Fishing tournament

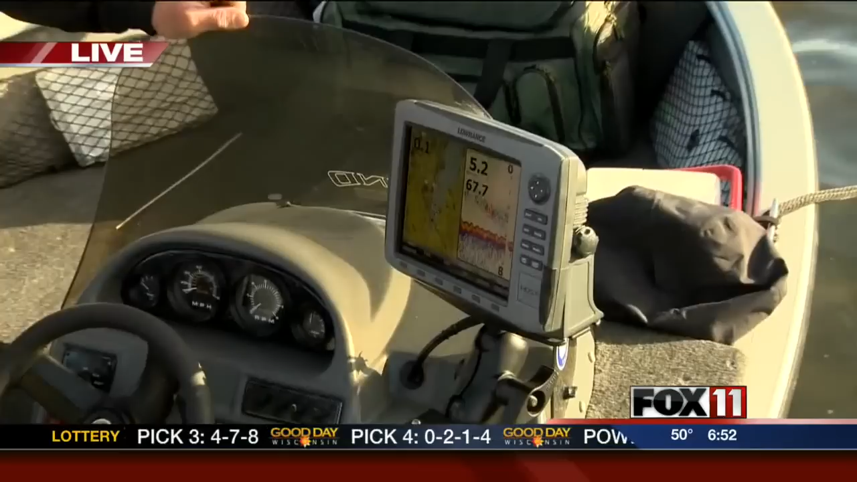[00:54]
It's got mapping on it. It's got sonar. We've got structure scan.
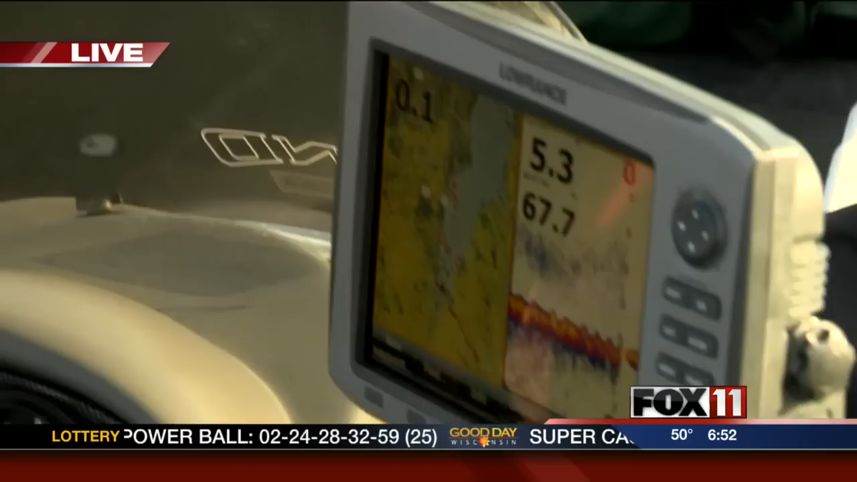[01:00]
We can set waypoints on it. There's a lot of different things that we can do with it. It's a great tool to have on a boat.